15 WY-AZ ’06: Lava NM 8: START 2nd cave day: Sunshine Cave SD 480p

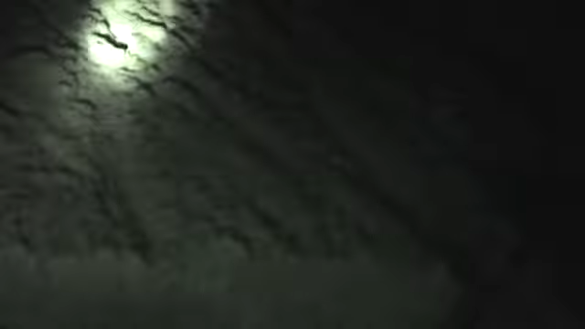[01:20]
I'll continue down here as kind of a sludge.
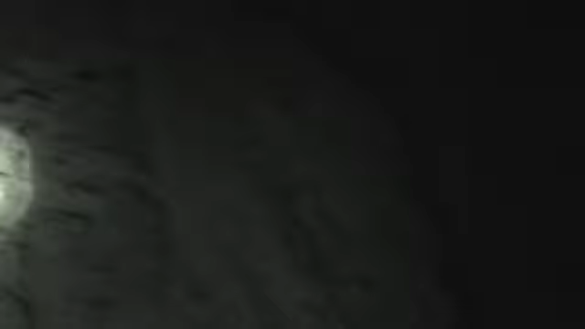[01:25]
You can see the lines in it, the flow lines. Oh, it looks like that came off the ceiling so I may be wrong. That may well have come off the ceiling just like that pizza's about to do.
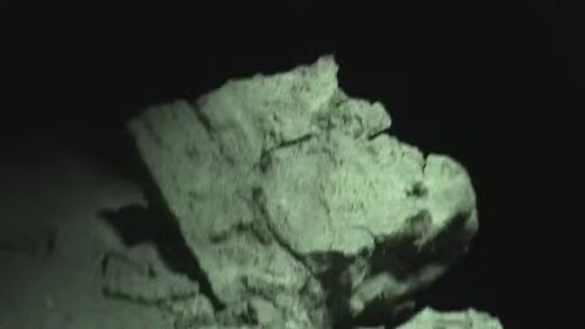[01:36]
Okay, so here's one of the first breakthroughs. In other words, why it collapses.
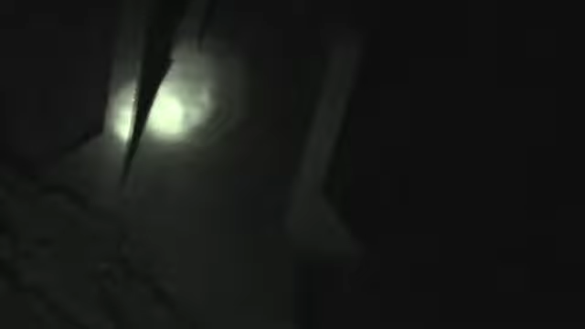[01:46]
But here they've given us some nice walking spaces.